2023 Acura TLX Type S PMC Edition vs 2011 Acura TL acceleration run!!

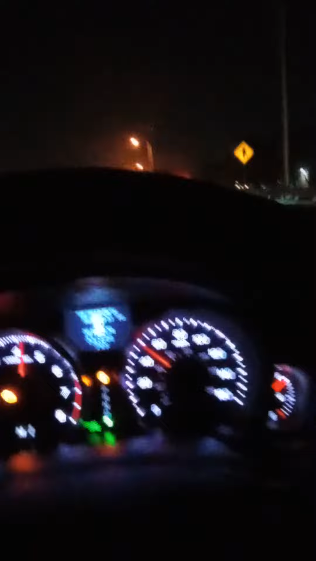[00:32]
come on type S where you at
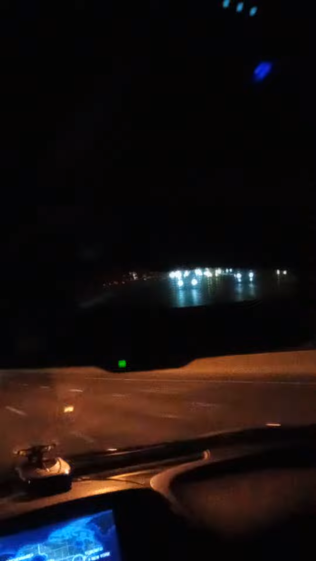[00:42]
now he's coming on around now see like this here's a PMC edition that's what I want right here too